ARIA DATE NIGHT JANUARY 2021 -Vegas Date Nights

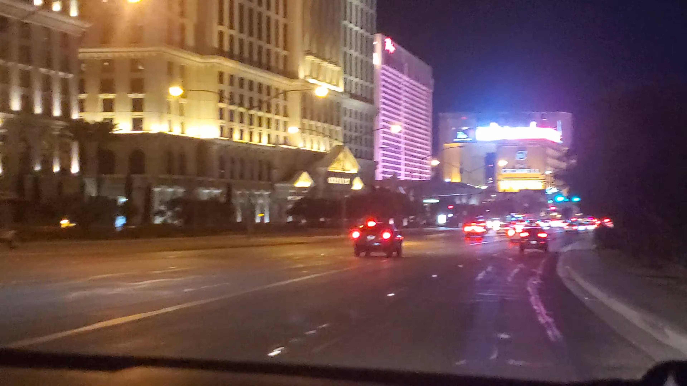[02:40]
To get some tickets. Oh my God, there's nobody on this road. Usually it's backed up to the light. Two lanes to turn right onto Las Vegas Boulevard South.